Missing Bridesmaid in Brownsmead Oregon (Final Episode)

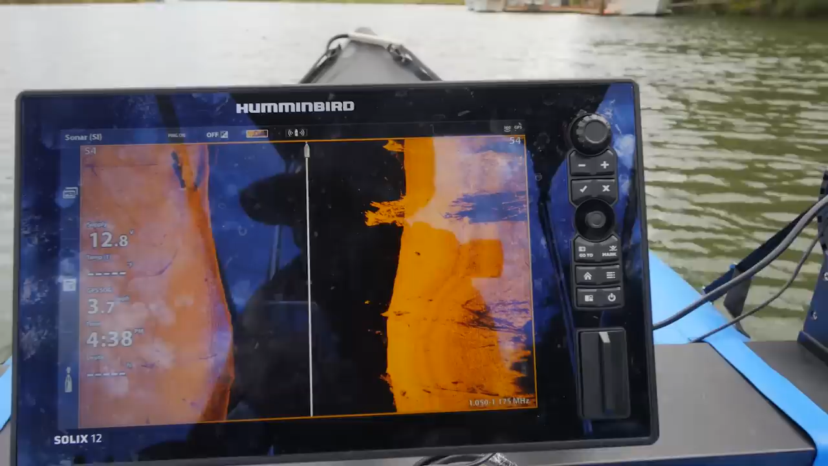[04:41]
So far, just a lot of sunken boats, underwater treasures.
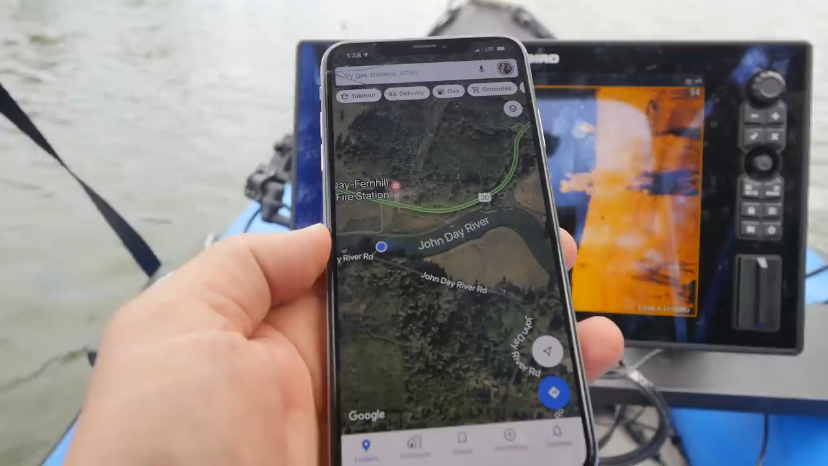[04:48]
We're gonna head up here to, there was nothing underneath the bridge, so we're gonna head up here to where this, the road intersects with the lake, or with the river right here.
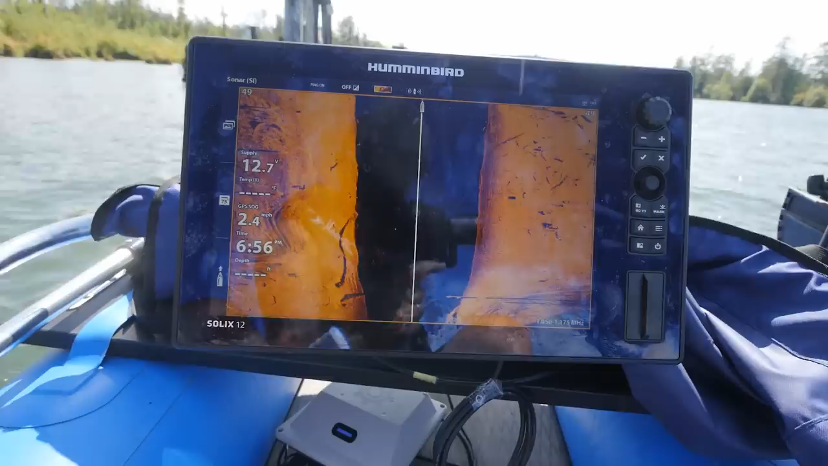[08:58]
On screen: speed 2.4 mph
Well, because everything is like a whole bunch of nothing. That's why we don't show everything.
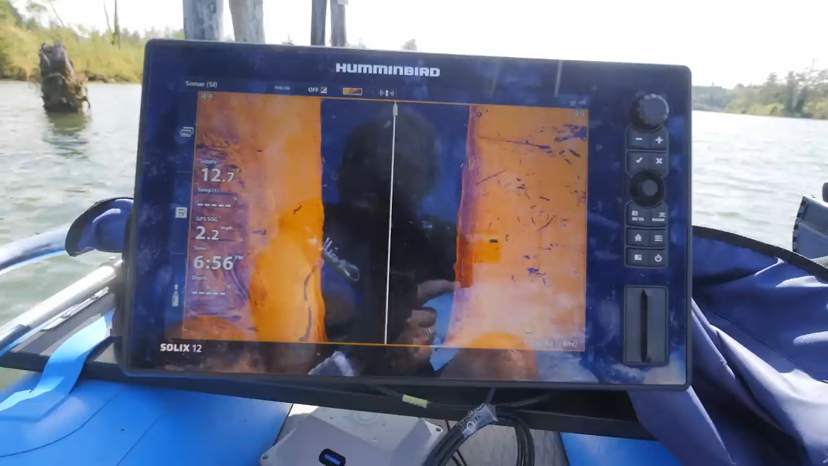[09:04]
So here's a good example of how good the sonar is. If you look right there, see the tire?
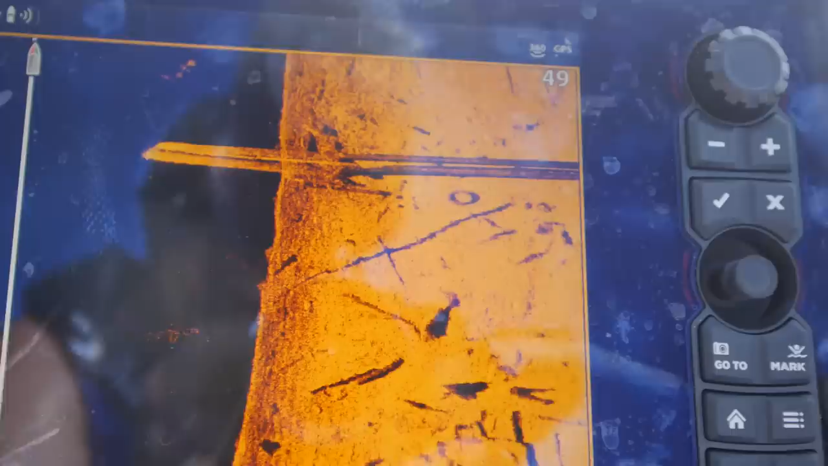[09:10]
So if there's a vehicle in here, we're going to see a vehicle. No doubt about that. If we can see a tire, we're going to see a whole vehicle, with four tires.
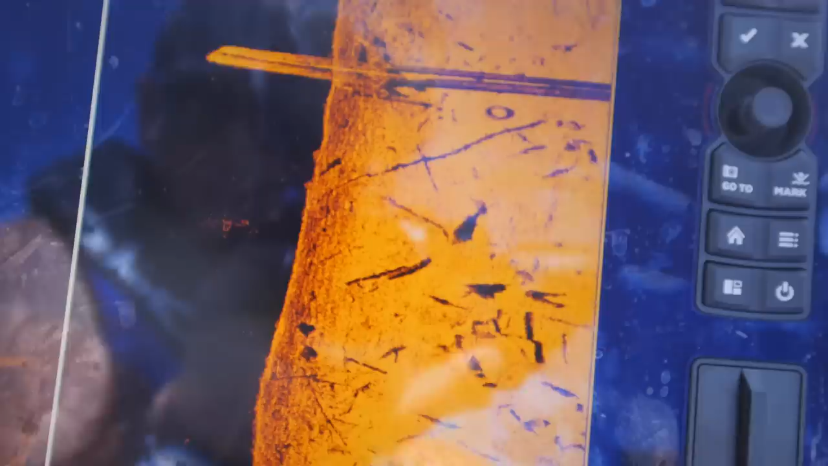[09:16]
Well, that is official. Another location is a bust, but still got plenty of daylight.